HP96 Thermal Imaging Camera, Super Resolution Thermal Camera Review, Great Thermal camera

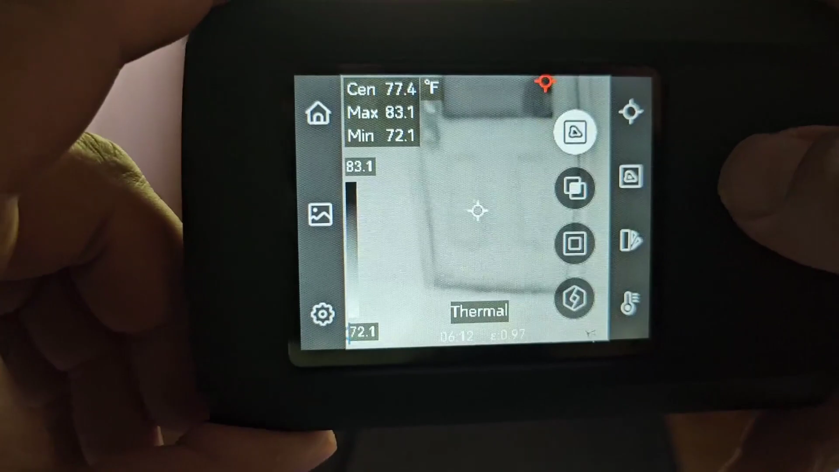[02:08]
On screen: spot 77.4°F, max 83.1°F, min 72.1°F, scale top 83.1°F, scale bottom 72.1°F
You can see here, nice high resolution. And when you have it on thermal, you can switch between the different cameras as well.
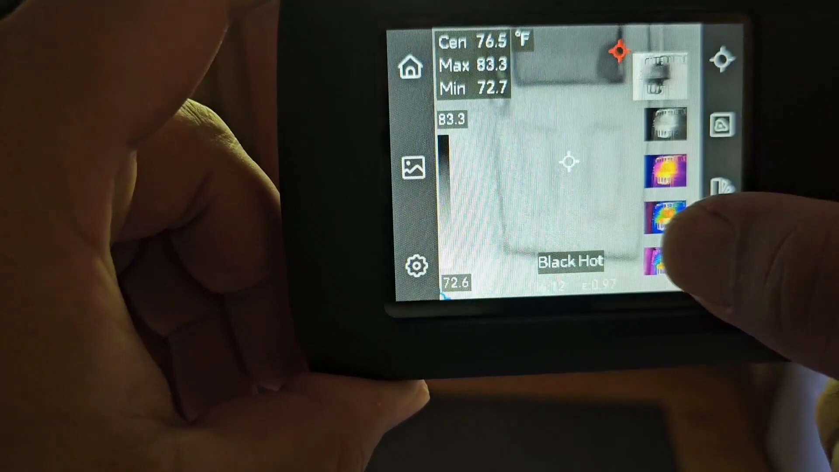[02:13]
On screen: max 83.3°F, min 72.7°F
So you have hot being black, hot being white.
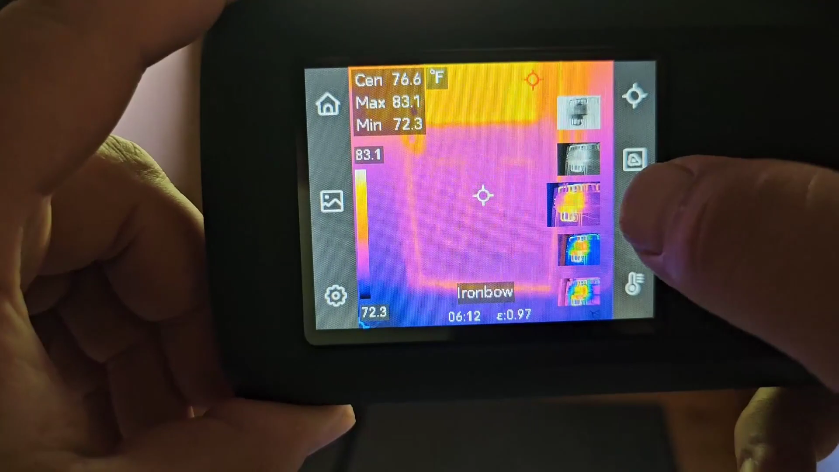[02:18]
On screen: spot 76.6°F
You've got your rainbow effect right here. Basically, kind of a reverse rainbow.
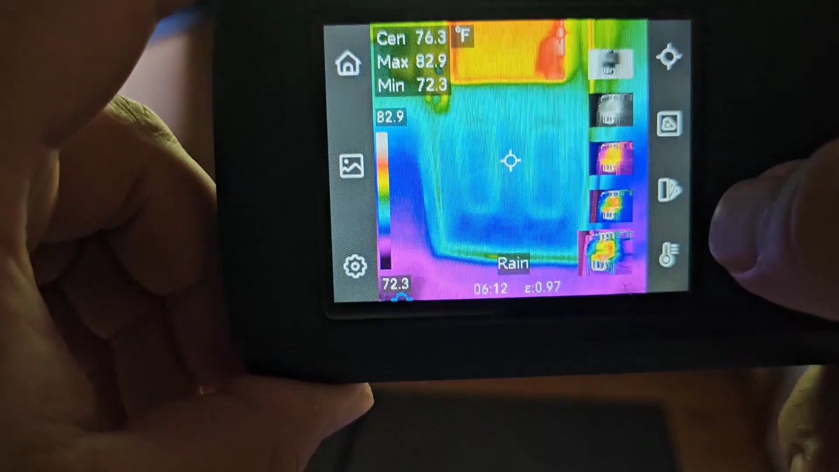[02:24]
And then you have your rain. Now, what I like is that it's got a nice 24 hertz screen. So it's really nice and smooth. And every once in a while, you're going to see that image calibration.
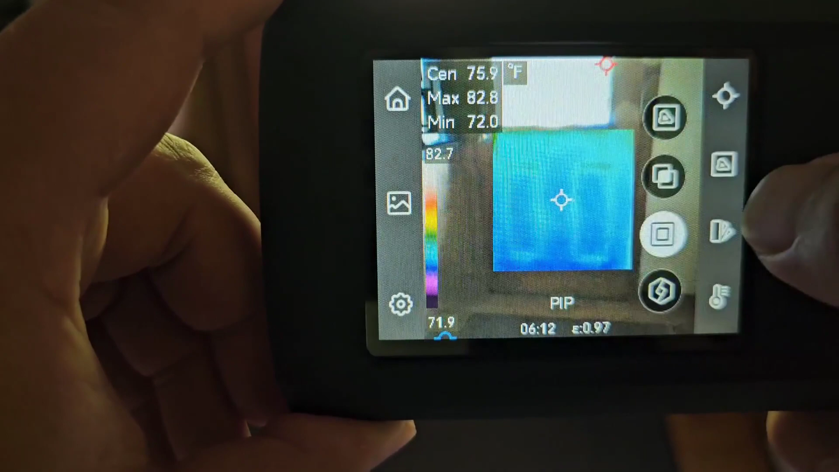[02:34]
On screen: spot 75.9°F, max 82.8°F, min 72.0°F
And that's letting you know that the image is actually calibrating to make sure everything looks nice and is also accurate.
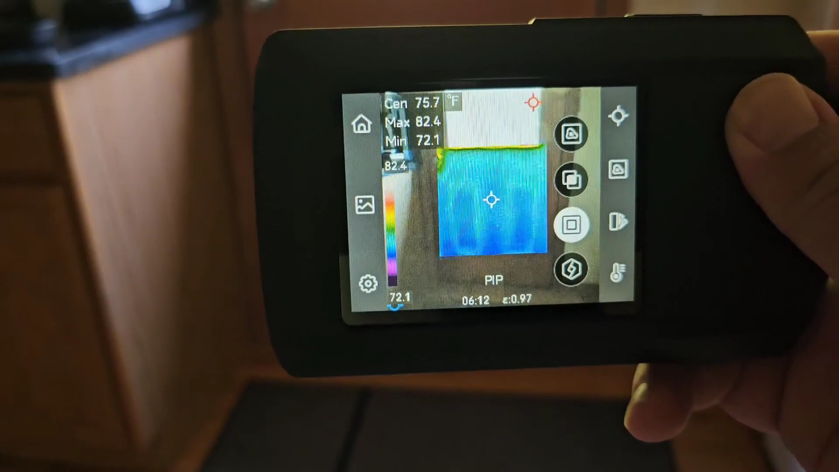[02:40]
On screen: max 82.4°F, min 72.1°F
And you can see here, this is a pretty cool setting. So there's that image calibrating.
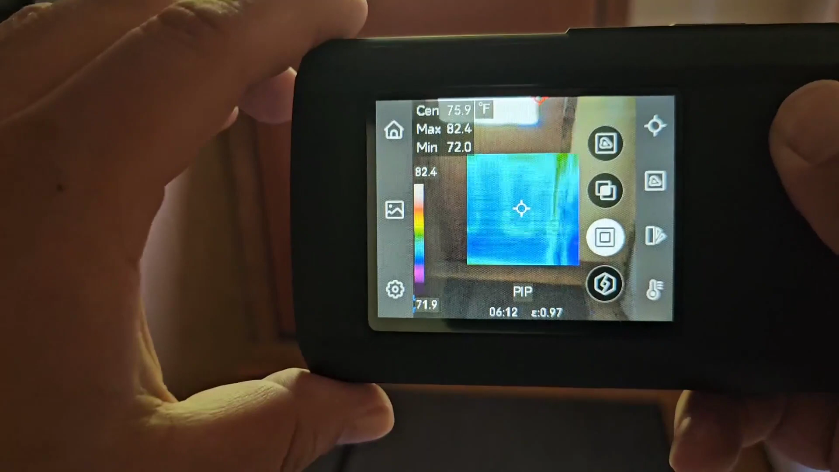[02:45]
That's perfectly normal. It's supposed to do that. So when you see this, you're going to get kind of a hybrid view.
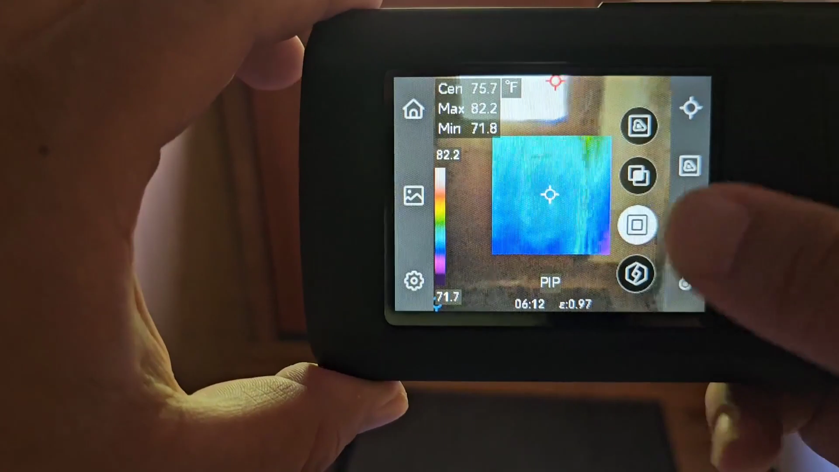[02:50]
On screen: max 82.2°F, min 71.8°F, scale top 82.2°F, scale bottom 71.7°F
And I like this one also where you can kind of change the level of intensity on it as well.
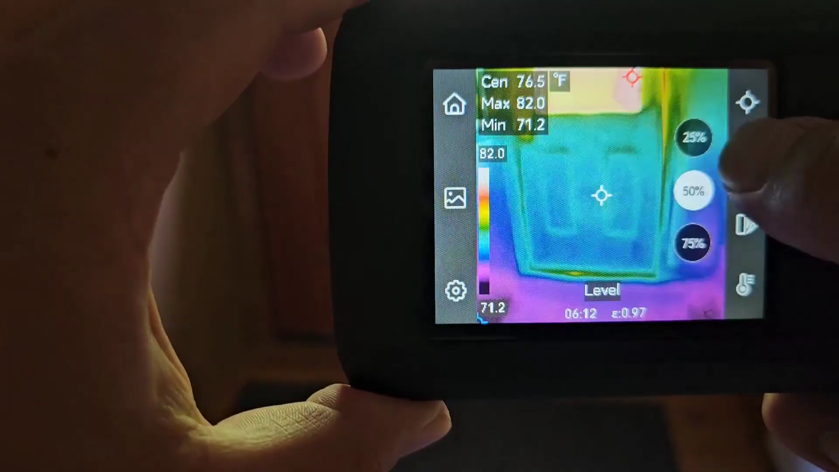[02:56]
On screen: spot 76.5°F
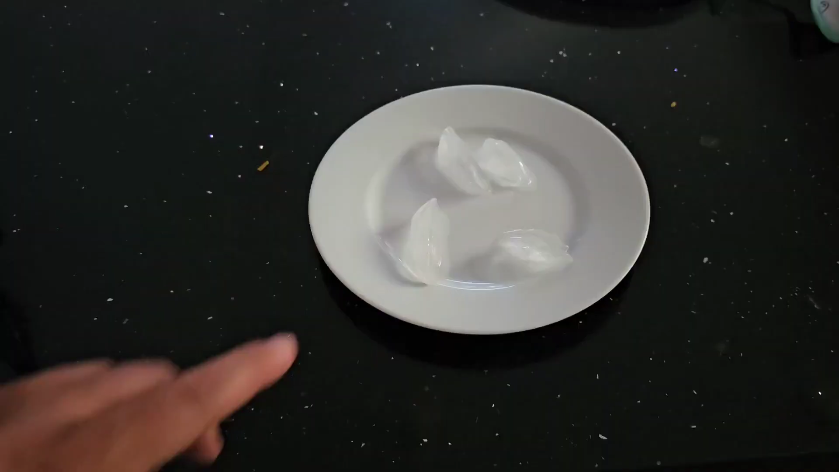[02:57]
All right. So I've got some ice right here. We know this is a known temperature. So let's see how accurate it is.
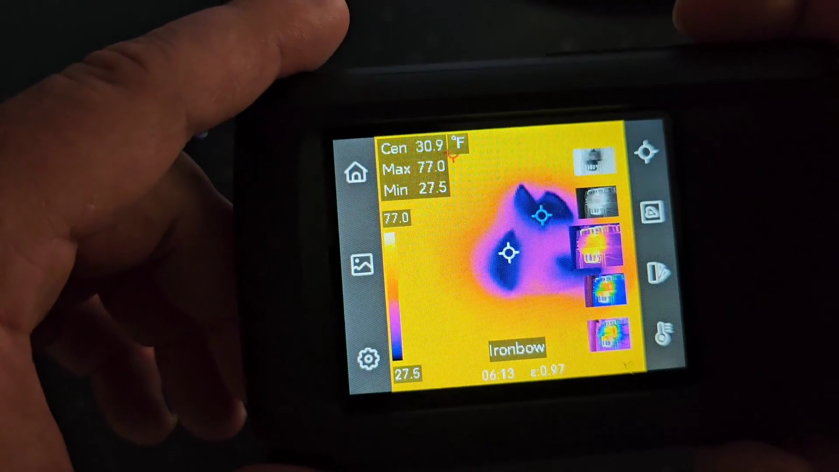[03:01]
On screen: max 77.0°F, min 27.5°F
I'm going to be using the min and the max here.
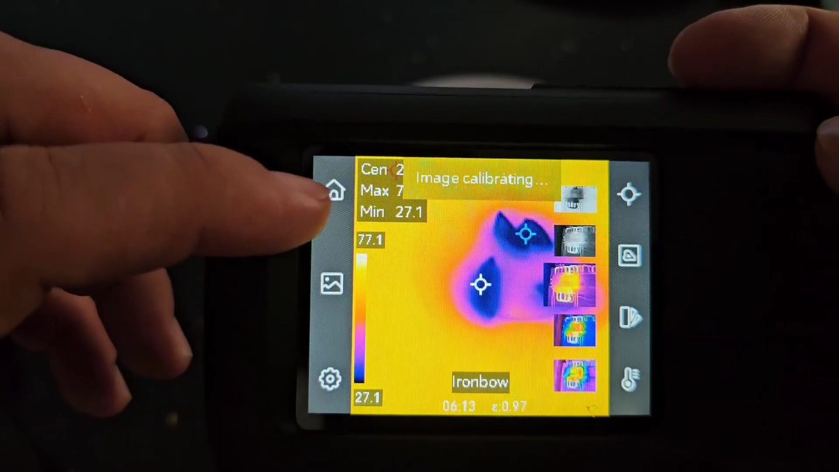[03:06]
So you can see the max is showing on the screen that it's 77 degrees.
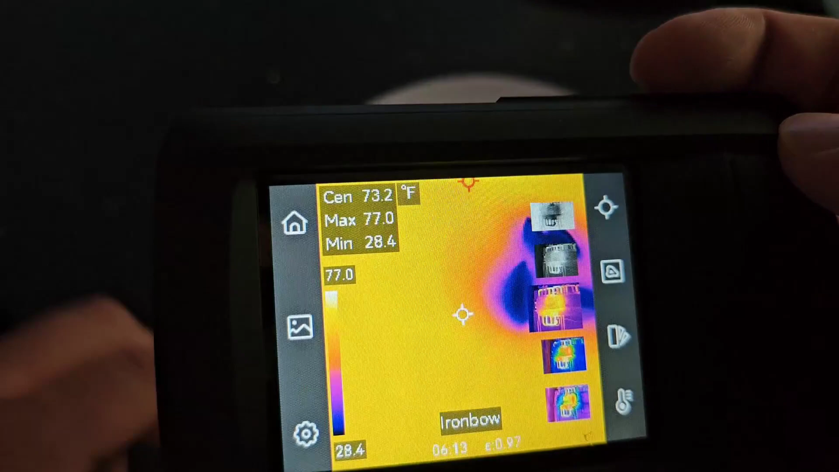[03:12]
And that's going to be over here on the table. And you can see it's pretty close.
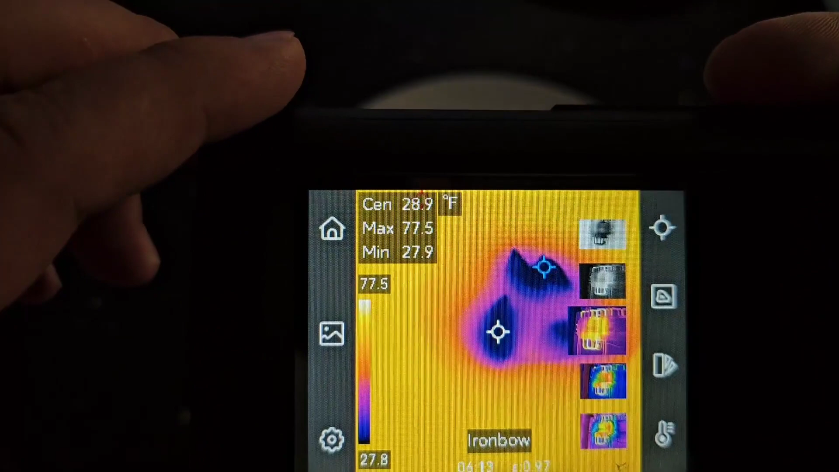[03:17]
On screen: spot 28.9°F, max 77.5°F, min 27.9°F
And then also you can see there the minimum is 27, which is pretty close to the 32 that you would expect from the ice cubes.
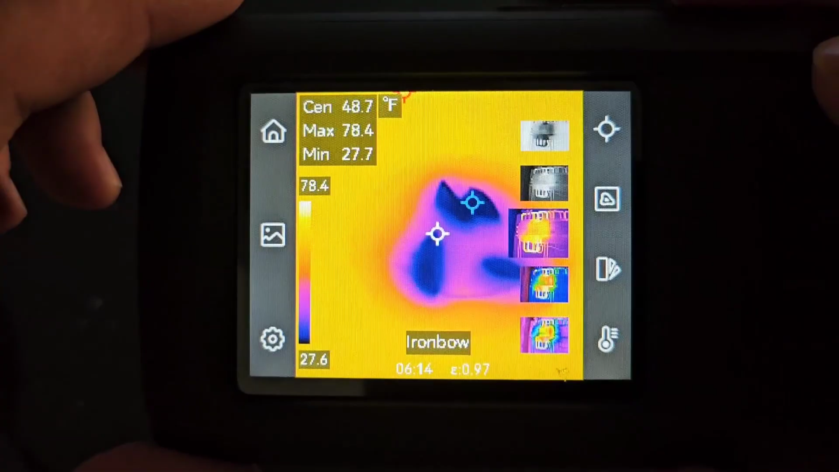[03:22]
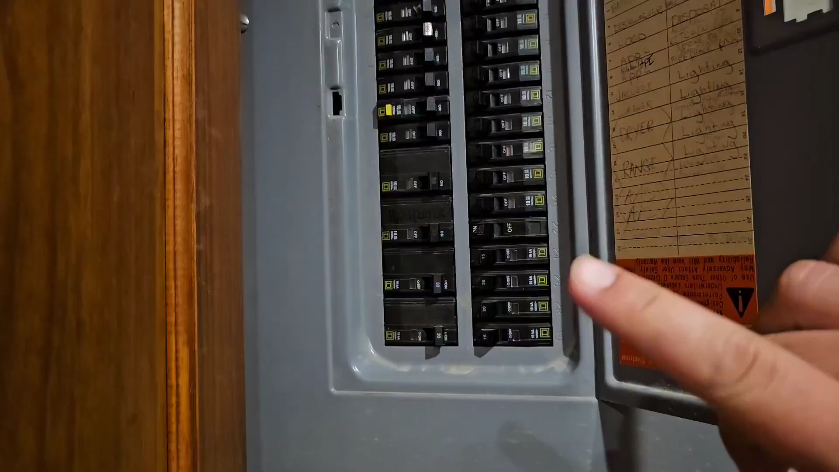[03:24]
All right. Now let's take a look at the circuit panel and see which circuits are working the hardest.
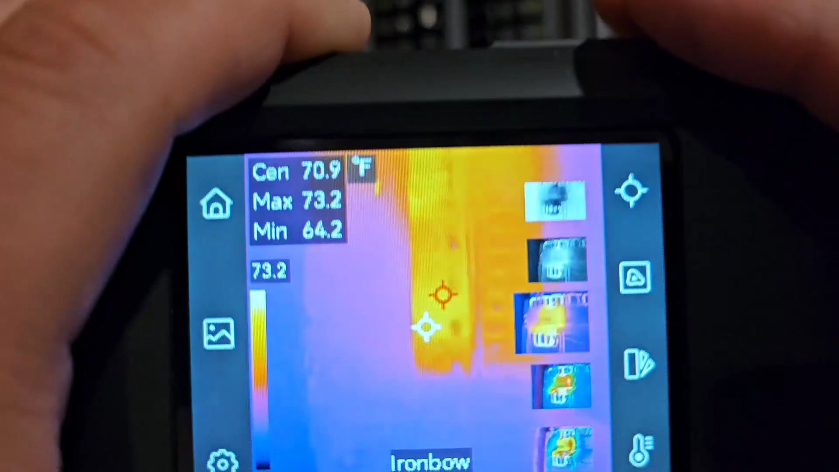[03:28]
On screen: max 73.2°F, min 64.2°F
So we can go ahead here and you can see definitely a hotspot down in this corner.
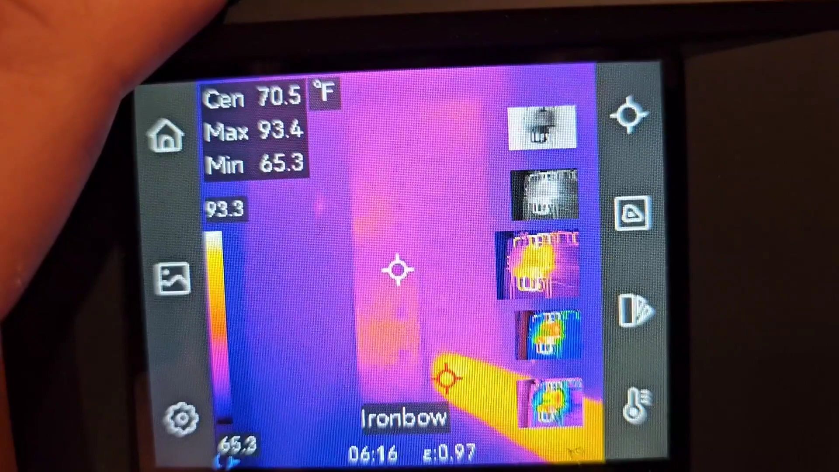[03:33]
On screen: spot 70.5°F, max 93.4°F, min 65.3°F
And when this recalibrates, you can see here up here in the top, there's also.
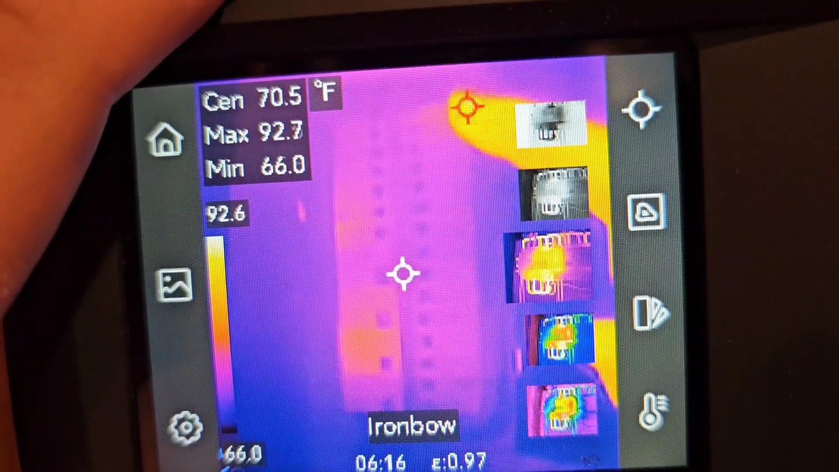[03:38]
On screen: max 92.7°F, min 66.0°F
Now what's cool about this, when you go over here and actually look at what we're looking at, that's the AC unit, which is this one here. And that one has been running.